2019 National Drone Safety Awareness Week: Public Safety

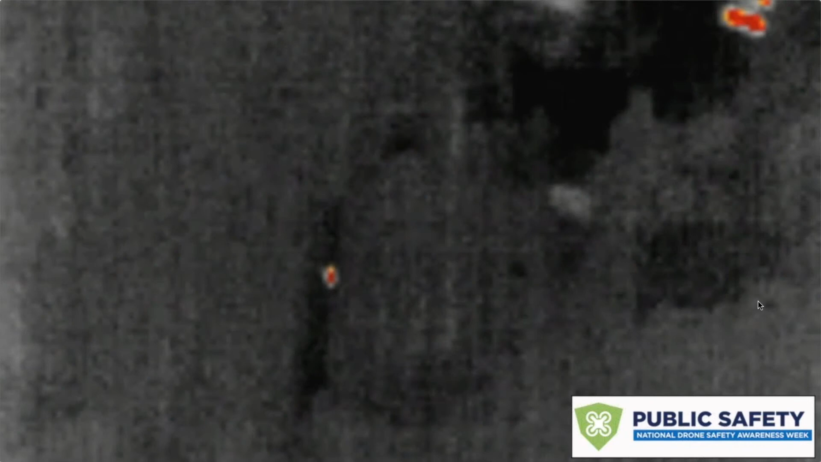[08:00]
Even in no light or low light situations, we're able to use cameras that can use body heat or thermal imaging cameras to help look for a missing person or a lost child in the woods.
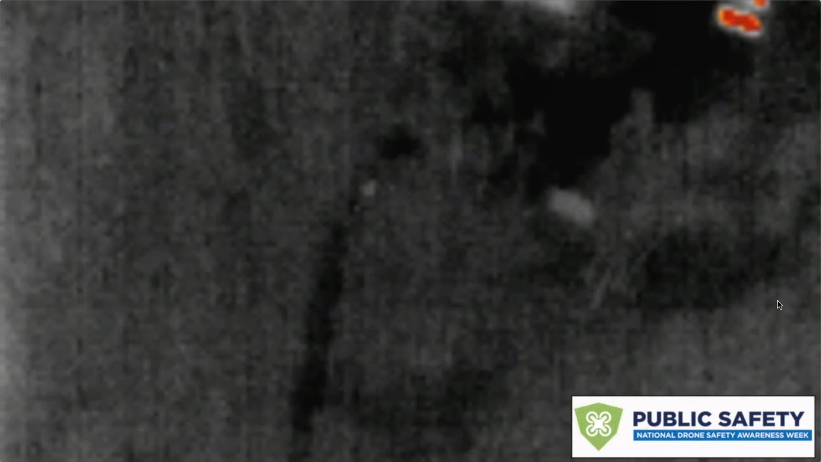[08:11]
You may have heard about a recent story in the media where a volunteer pilot uses the